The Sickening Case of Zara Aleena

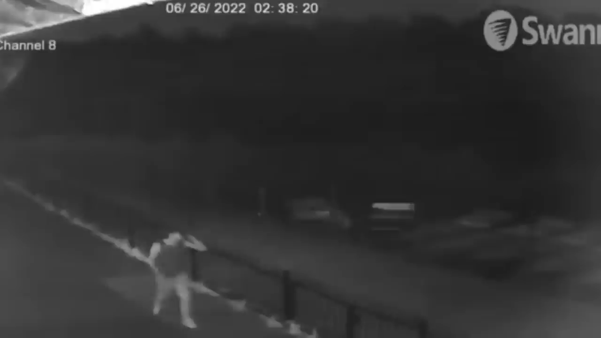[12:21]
climbing a wall into nearby valentine's park where he entered a fairground and made his way to a set of caravans towards the